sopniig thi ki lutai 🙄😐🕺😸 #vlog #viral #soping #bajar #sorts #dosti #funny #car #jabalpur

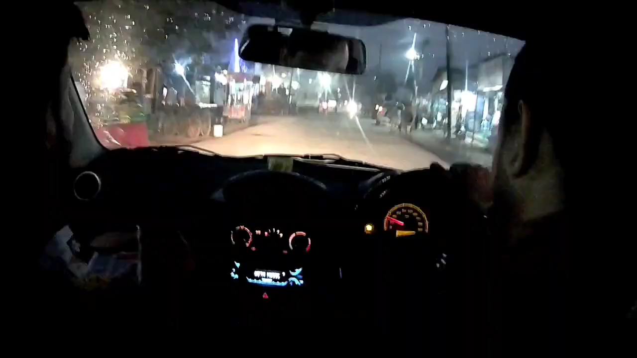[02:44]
और ये देखिए सिटी में लगी हुई है चेकिंग,
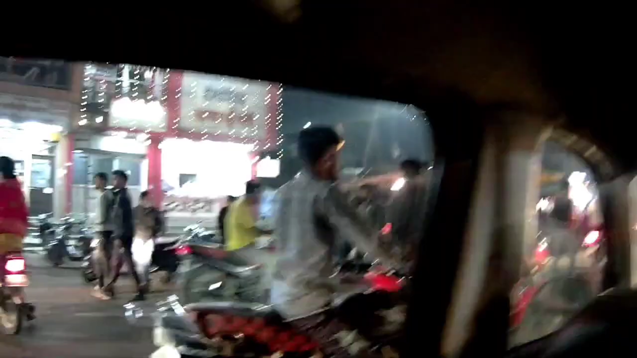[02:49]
जो शोरूम से इसलिए हम लोग बड़े, और मैं बना रहा हूँ वीडियो, मुझे लग रहा है डर अब क्या निकल लेना,
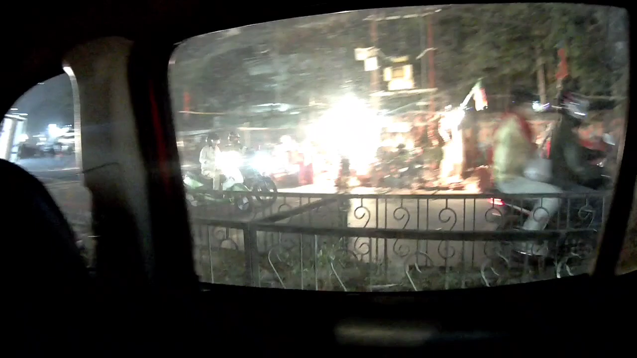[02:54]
तो मुझे कैमरामैन फोकस बंद कर।
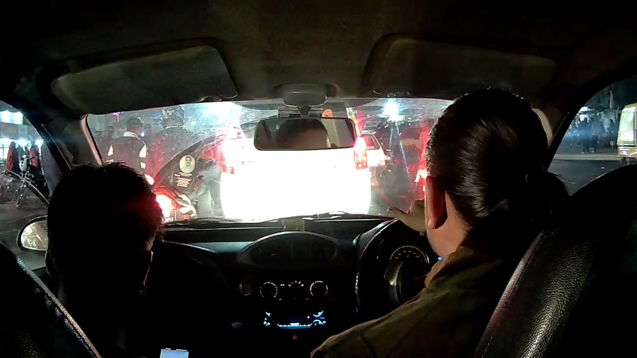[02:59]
और ये एक को तो पुलिस ने भाग दबोचा है, यहाँ लगी है जोर शोर चेकिंग।
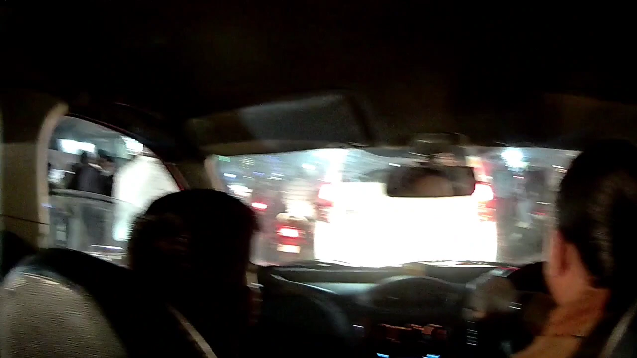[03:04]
ये देखिए यार, हम जल्दी यहाँ से निकलना चाहते हैं और जल्दी पहुँच गए हैं मार्केट।
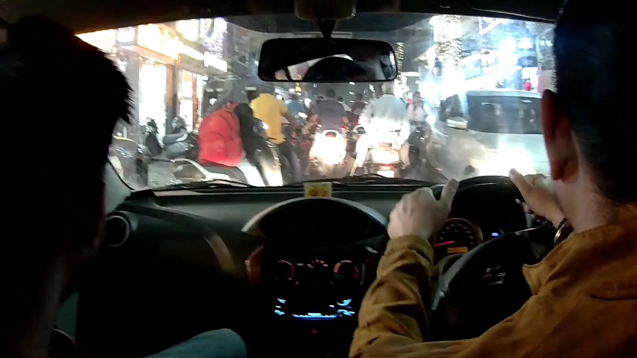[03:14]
और ये हम पहुँच गए हैं कपड़ा मार्केट।